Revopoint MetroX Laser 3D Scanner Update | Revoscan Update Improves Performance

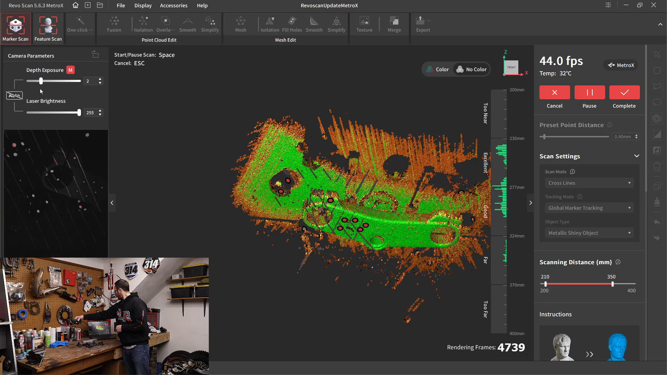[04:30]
you are going to get some of these sort of skips and lags in the process. All right, another thing that is going to be difficult, even with the performance increase, is scanning in where the forks are clamped.
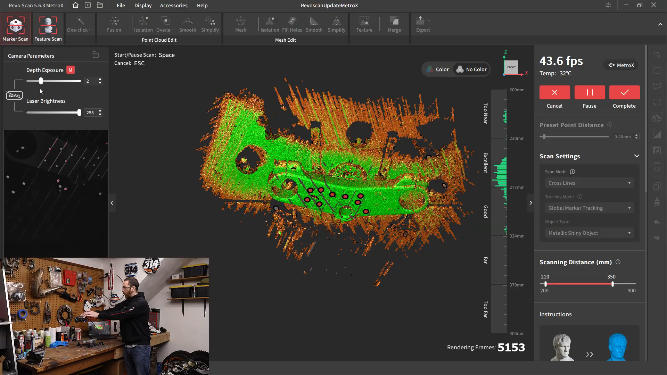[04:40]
And that's just simply based on the width of the depth cameras that we have here. Because the depth cameras are wider
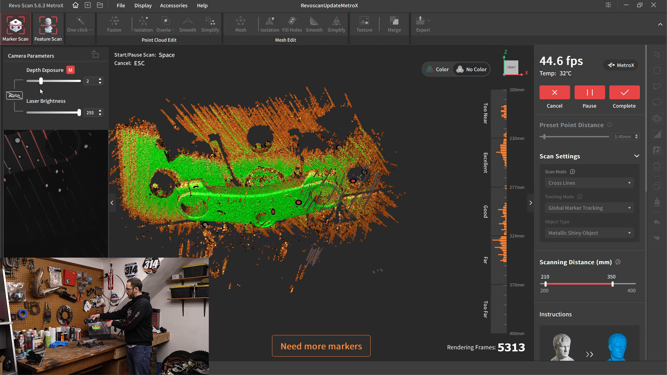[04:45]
than the actual opening we're trying to scan into, it makes it difficult to get those inside side walls. Now we can scan down into deep objects pretty well, but scanning into a bore like that, that's going to be a difficult task.
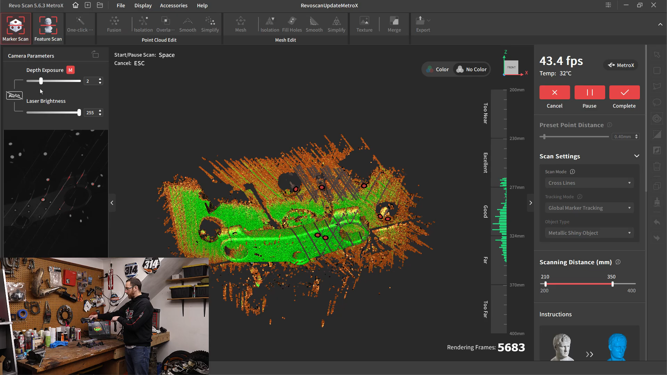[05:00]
So we want to make sure we get as clean of a scan as possible with the top and bottom edge. And then we can extrapolate that data when we're, you know, we're doing our CAD or reverse engineering.
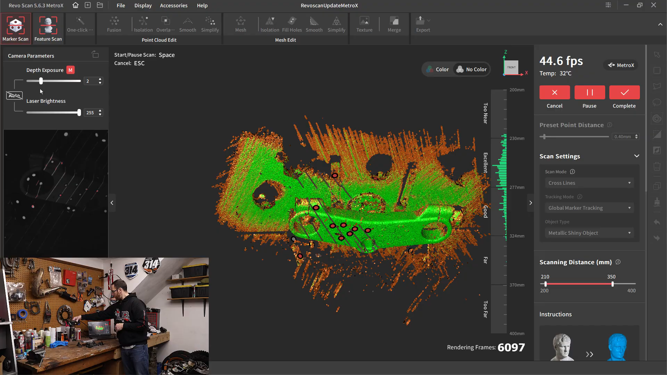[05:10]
So far, everything looks pretty good. I do does look like I want to capture some more on these backsides. So I'm going to move over there.
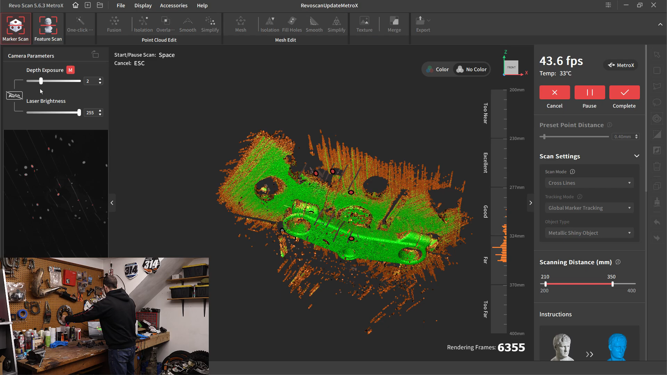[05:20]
Another thing that we can do mid scan is I can go to auto exposure. And sometimes this can help because it gives it a little bit more freedom to increase or decrease the depth exposure on the fly. Whereas when we set it manually, we can increase it with the plus and minus buttons, but it's a bit hard to do while you're scanning.
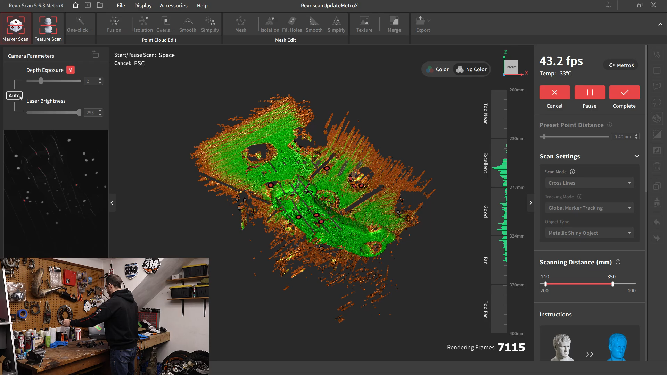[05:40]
Like for instance, holding the scanner with one hand like this means that it's really hard for me to also hit those plus and minus buttons.
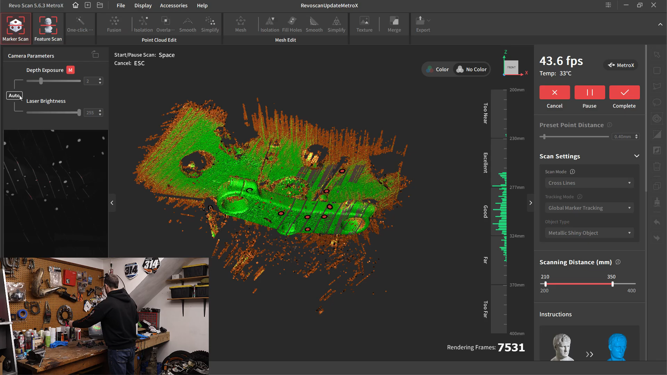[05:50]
So why generally I don't like to use auto exposure, especially if I'm using a scan spray. In this case, it does help, especially when you're again, holding it with just with one hand. So everything looks pretty good here again.
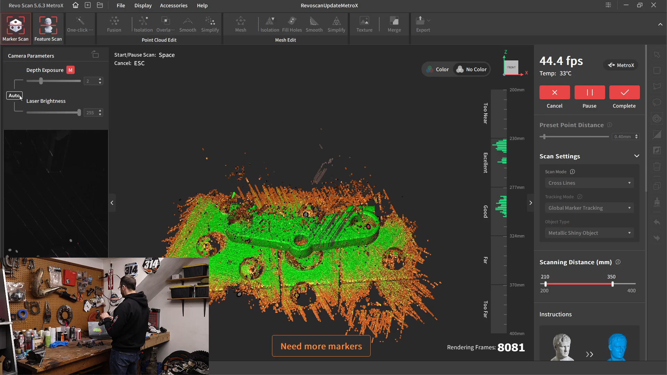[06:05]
Now, because of the angle, as we get a steeper angle to the part, you'll notice we're starting to get some of those remnants on top.
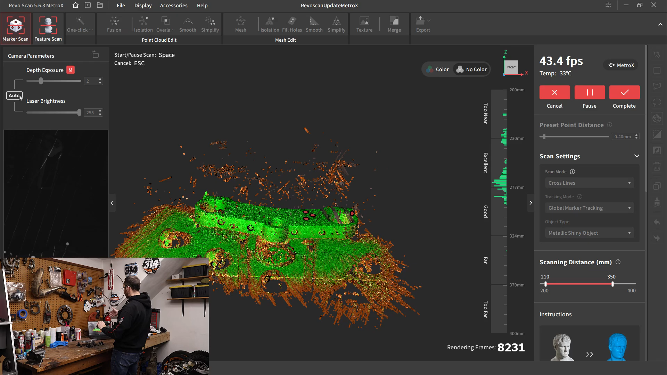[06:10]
When we were scanning in more of a perpendicular orientation, we didn't really have that problem, but now we're starting to get a bit of those remnants floating above.
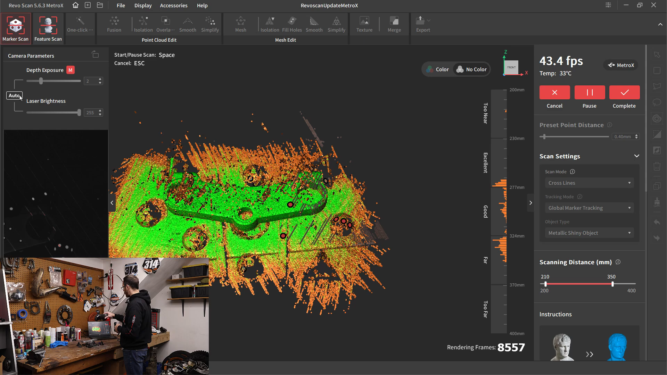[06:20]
Let me go ahead and pause this and we'll take a look at the scan.
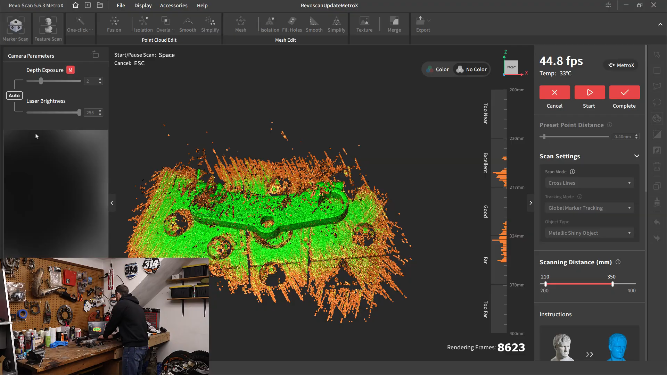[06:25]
So performance wise, we captured more data a bit quicker.
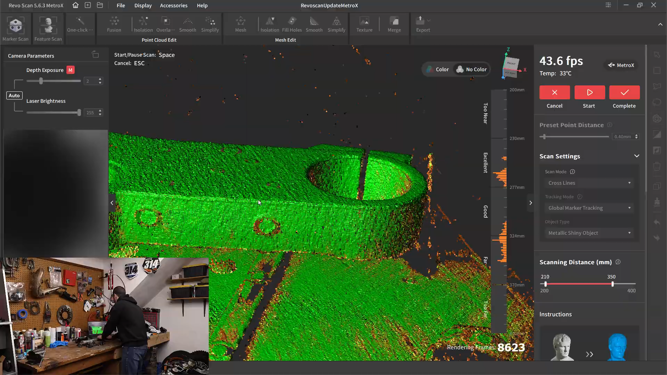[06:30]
You can see I'm still missing some areas, maybe on the right hand side there, but we definitely captured more data.
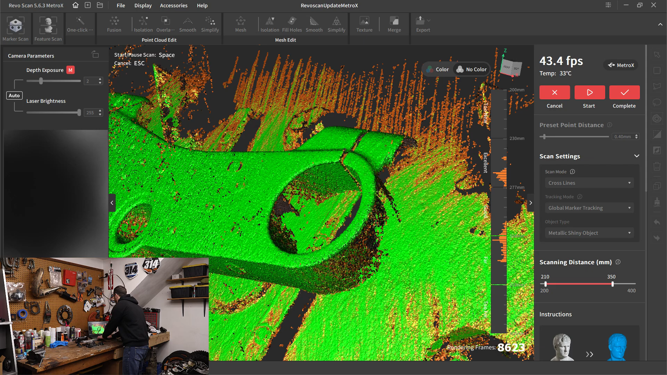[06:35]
We captured it quicker.
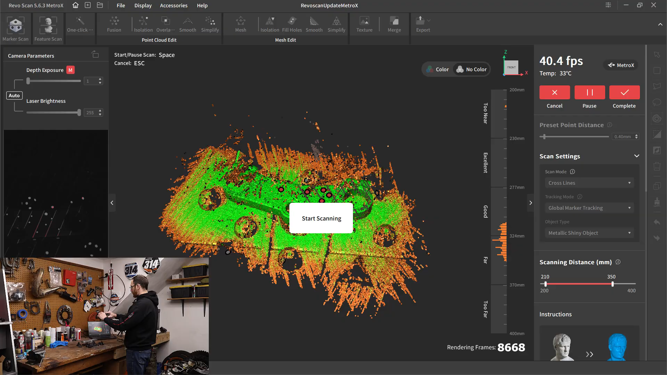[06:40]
And there's, there's less of this sort of like having to move slowly back and forth over the object. I'm just going to try to round this off. I'm going to go to the side. I may not have enough markers to make this work. See if I can get it. I did put a marker on the side of it. Let's see if I can just capture a little bit more before we call this scan good. So I'll, I'll definitely say that this is a big shock. If you're going from, you know,